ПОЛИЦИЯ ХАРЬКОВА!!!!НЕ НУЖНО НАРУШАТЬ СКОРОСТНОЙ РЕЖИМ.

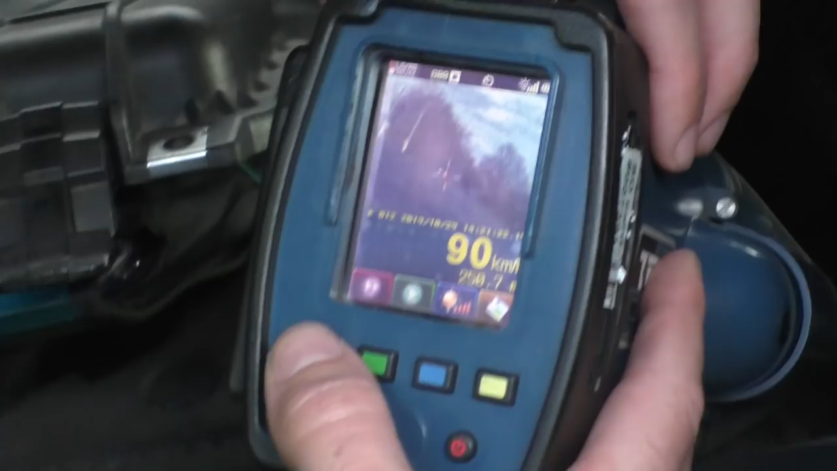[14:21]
Дальше по кадрам или можно видео просто включить? Ну, видео включите, видео, пожалуйста.
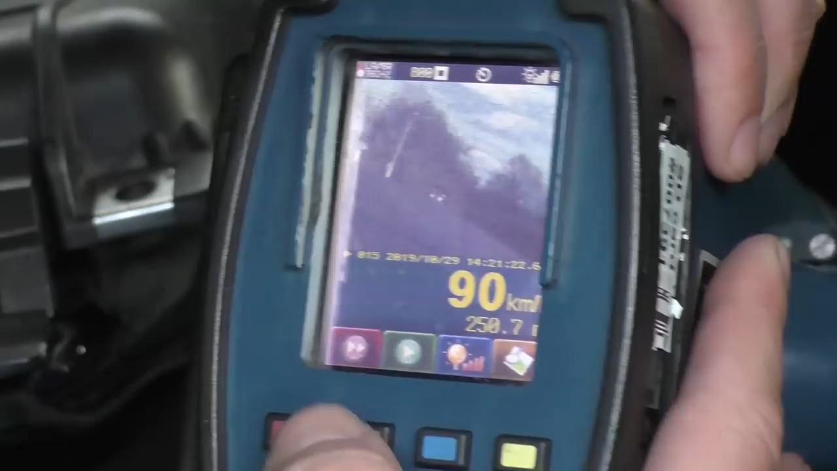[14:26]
О. А, ну да, вижу. И вот номер.